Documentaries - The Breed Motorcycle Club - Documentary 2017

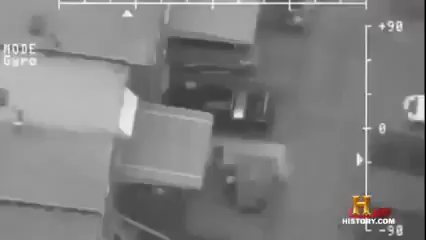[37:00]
And with authorities watching, exchanged packages.
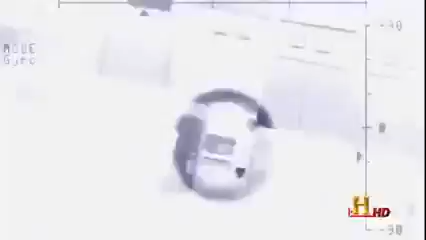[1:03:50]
And with authorities watching, exchanged packages.